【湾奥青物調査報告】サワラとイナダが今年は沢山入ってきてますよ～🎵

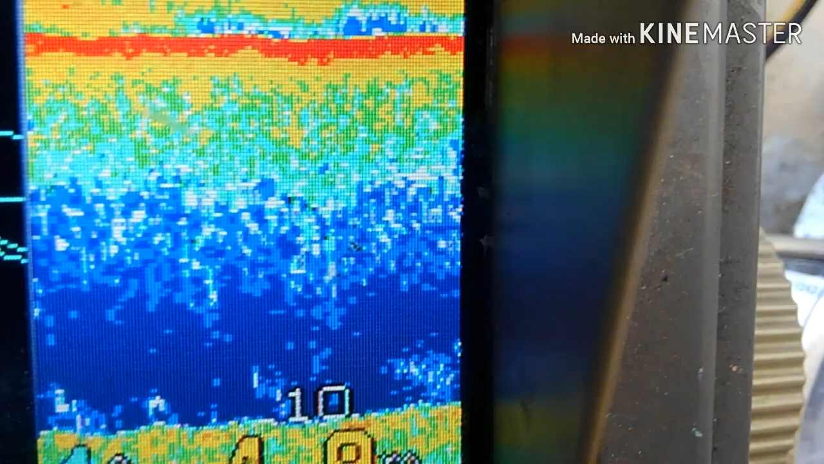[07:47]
おーいいね、いいよいいよ、ここやろう。
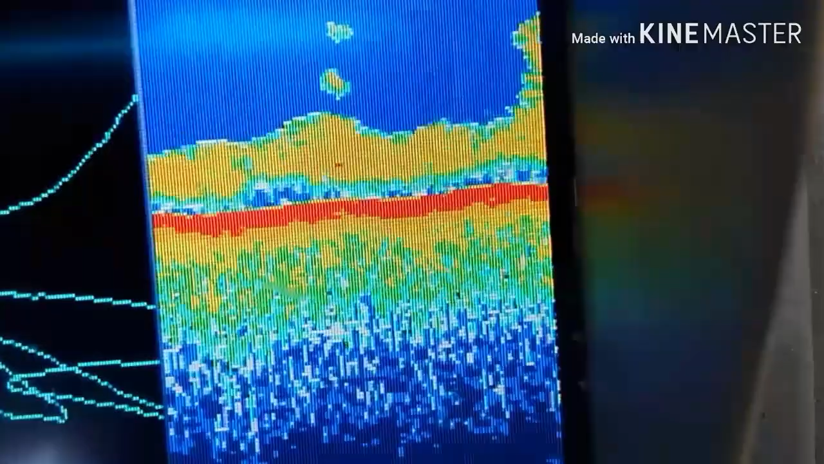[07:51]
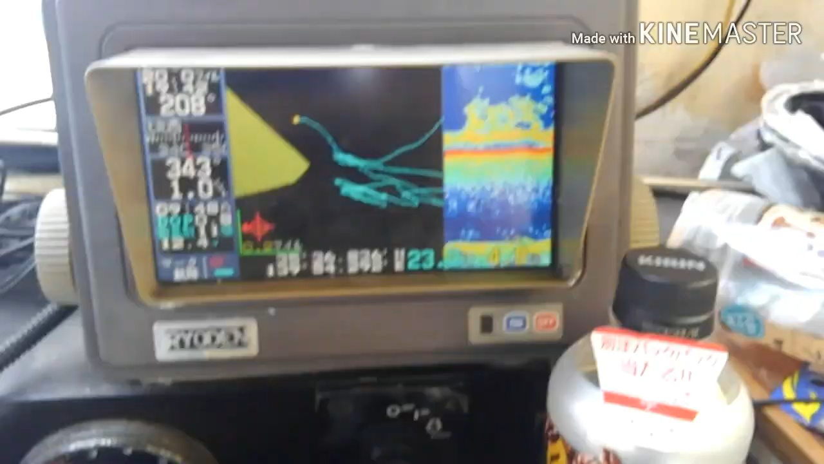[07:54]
うわすげえいいですよ。ここイワシの反応バッチリ。
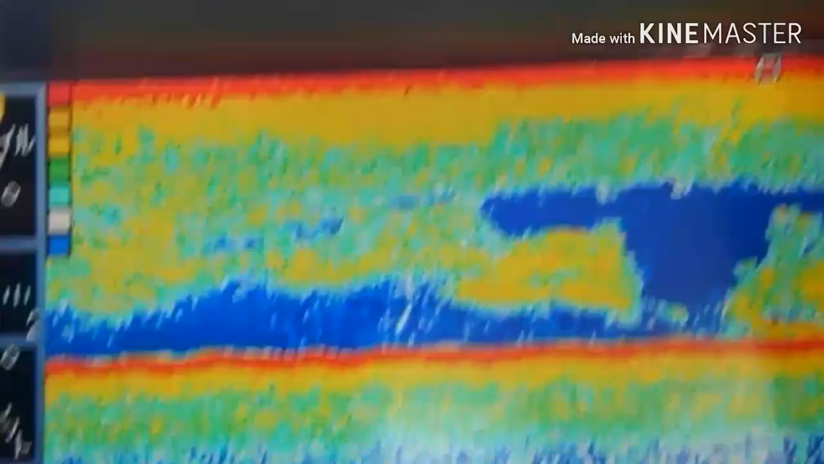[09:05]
何これ、これ全部ベイト、すげ
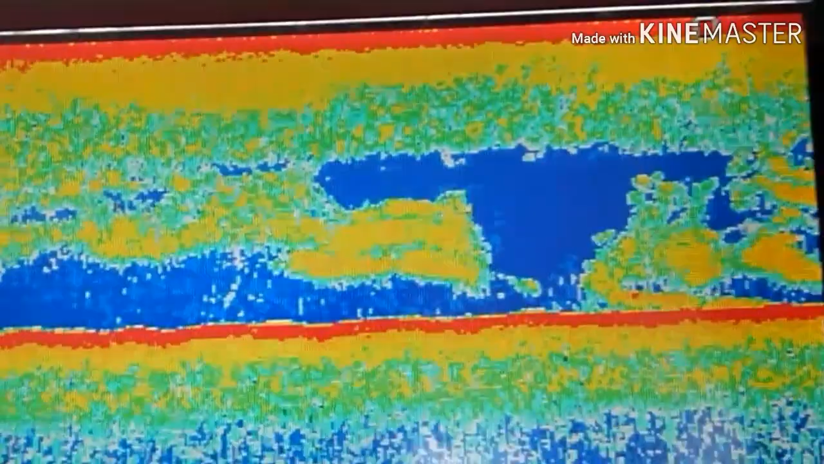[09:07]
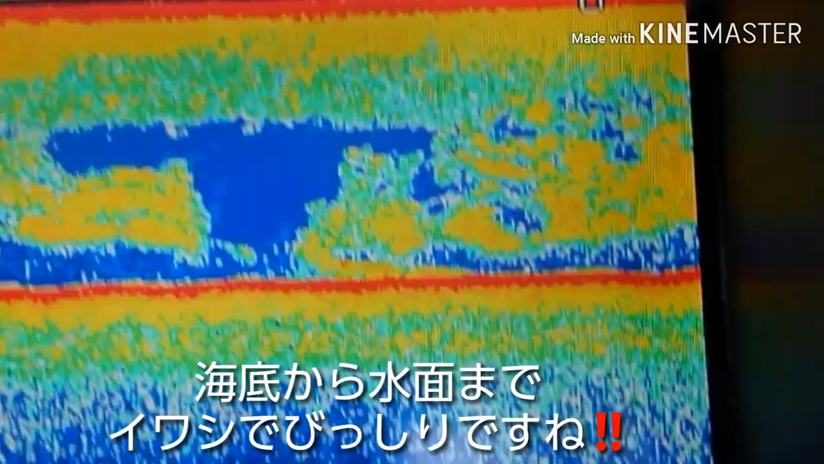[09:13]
ー、水深5メートル、わすげー、これ絶対入ってるよ。そこ取ってね、そこからね。